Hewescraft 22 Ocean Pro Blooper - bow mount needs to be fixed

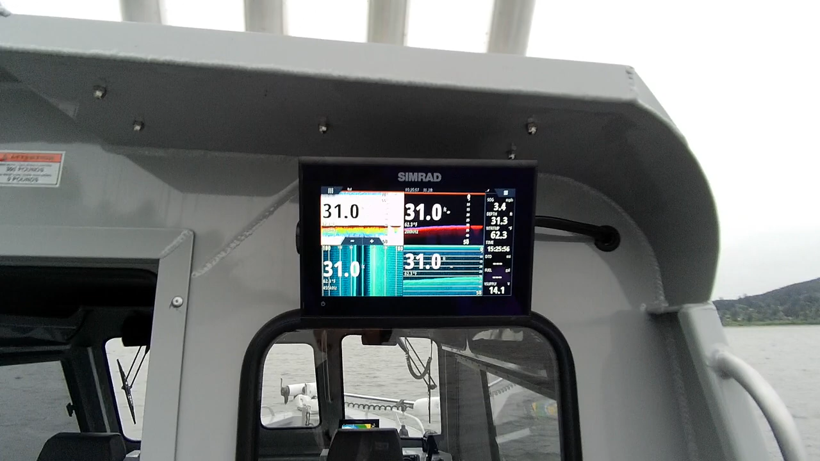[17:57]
So, and you've got your temperatures and all that good stuff right there. And so, you really don't need, on this, you don't really need these data bars, like I said.
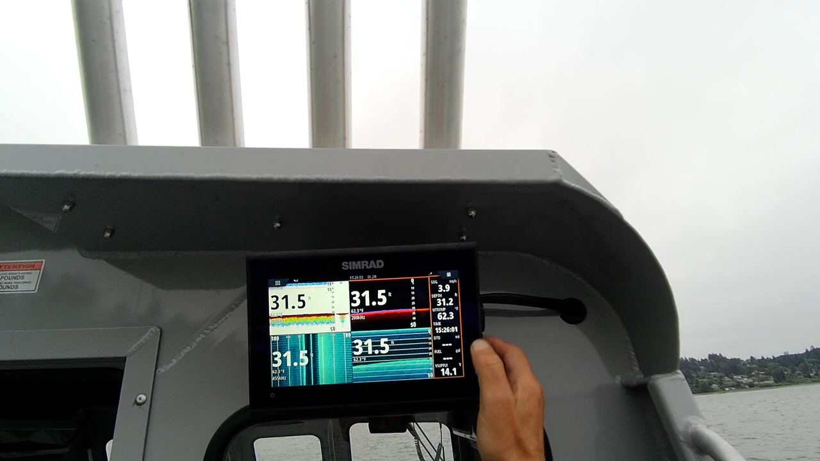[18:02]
So, you can hit your power, and you can just go instrument bars, kick them off. Okay?
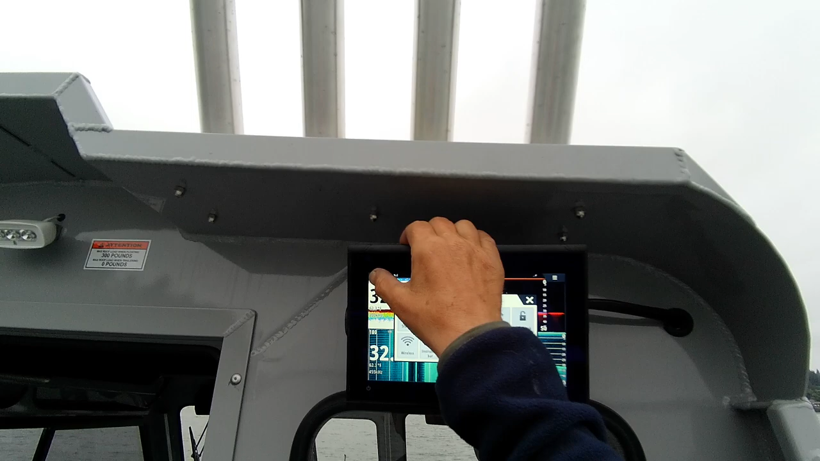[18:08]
And then, I'll go back to charge, make sure. Yep. There you go. Okay. I'm going to shut this off, because it's plenty hot.
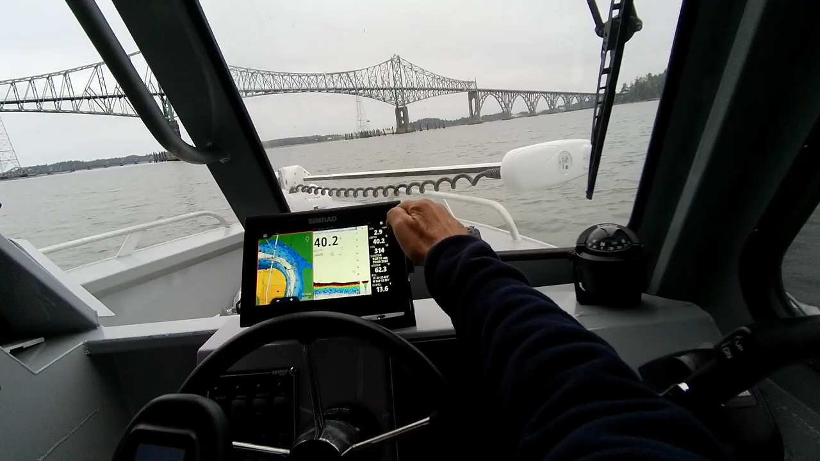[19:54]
got three there 2.9 you don't want to be bringing that up if you got a lot of push on it